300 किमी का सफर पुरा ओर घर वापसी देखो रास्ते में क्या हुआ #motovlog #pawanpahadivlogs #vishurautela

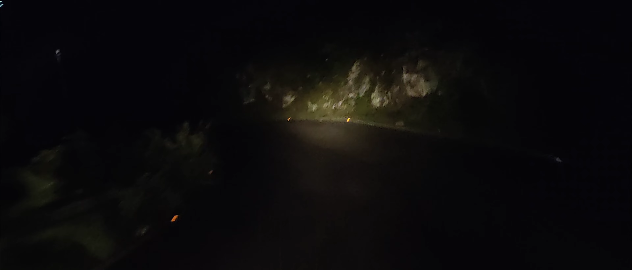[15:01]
तो दोस्तों बहुत कठिन सफ़र है, बट फिर भी हम कोशिश कर रहे हैं कि आपको जितना दिखा सकें। बारिश अभी भी हो रही है कंटिन्यूस, कि शायद हम लोग की गलती ये थी कि
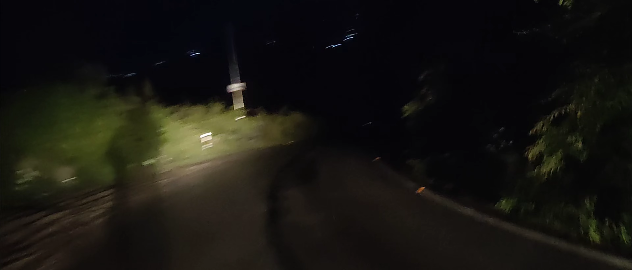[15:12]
हम लोग बीच में मौसम विभाग के जो लेटर वो देख पाए। तो आप भी, अब तो गूगल इतने इजी है कि आप देख सकते हैं, चेक कर सकते हैं कब क्या है।
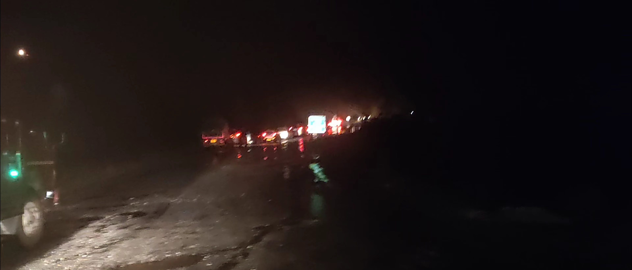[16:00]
तो हम वैसे परेशान चल रहे हैं, सगर थोड़ा दूर गाड़ी रखना, क्योंकि मतलब कितने का खतरा काफ़ी रहता है। ओके गाड़ी, और ये रोड इस चीज़ के लिए काफ़ी फेमस है।
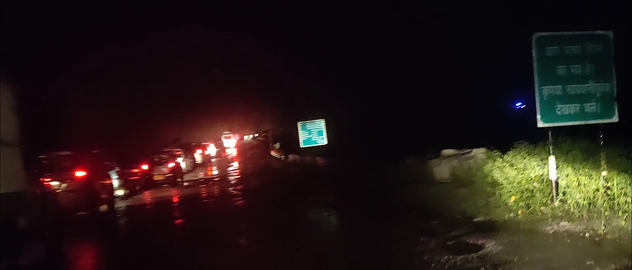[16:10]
तो मुझे लग रहा है कहीं ना कहीं यहाँ मलबा आ चुका है। सबने गाड़ी रोकी है, सब कुछ खतरा है। सगर बी सेफ। राजू क्या हुआ, पत्थर तो गिरे क्या?